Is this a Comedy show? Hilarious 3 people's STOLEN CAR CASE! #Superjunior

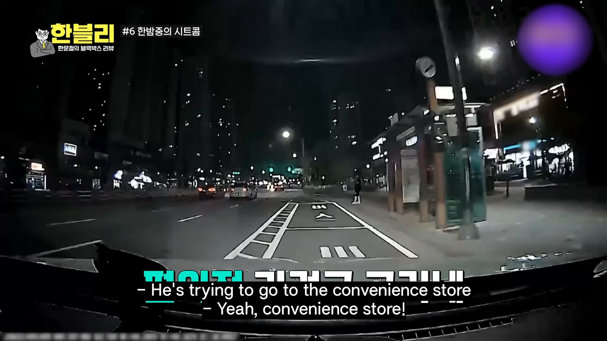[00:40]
자 가보겠습니다 근데 저런 일 있긴 있으니까 어이구 어이구 이거 버스가 어이구 편의점에 가기 위해서 차를 세우고 차에서 내립니다 아빠 왜 안 켜시나? 기장등 키세요 기장등 키시면 되잖아 내려서 괜찮을 줄 알았나 차가 많이 오는데 차에서 내렸어요 지나가죠 저 뒤에 누가 서 있네 뒤에 누가 서 있어요 여기다 코 통증, 놀아 오자 오자
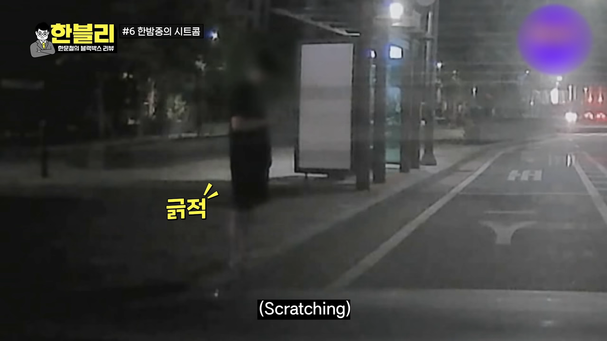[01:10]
오자 오자
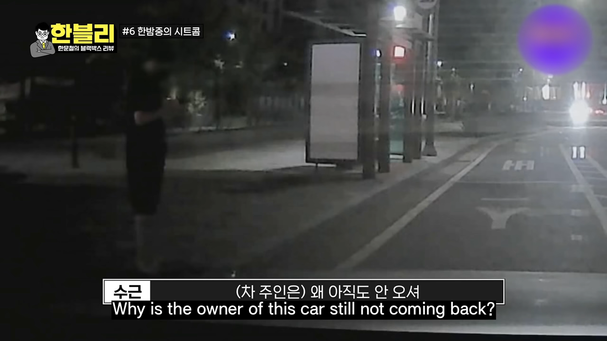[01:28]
오자 오자리 오자 오자 오자 어?
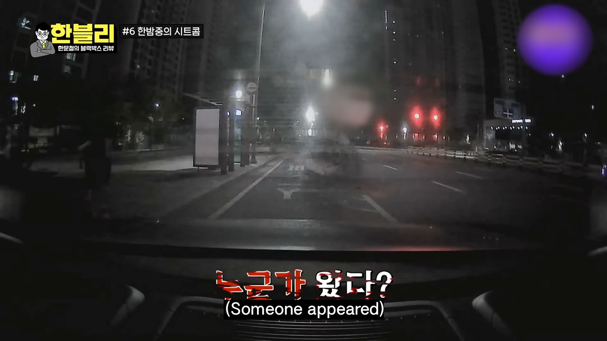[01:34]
누가 왔어? 어? 혹시 XX마동 맞으세요? 어? 관계세요? 왜요? 어? 관계세요? 관계시네? 저 뒤에 누가 서 있네 어? 뒤에 누가 서 있어요 뭐야? 어? 뭐야?